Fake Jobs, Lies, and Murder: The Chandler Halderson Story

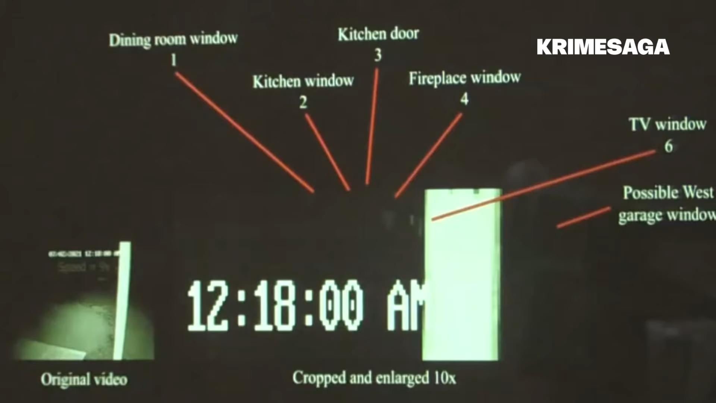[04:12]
Curiously, one video showed flickering light from the Halderson family fireplace on the afternoon of July 2nd.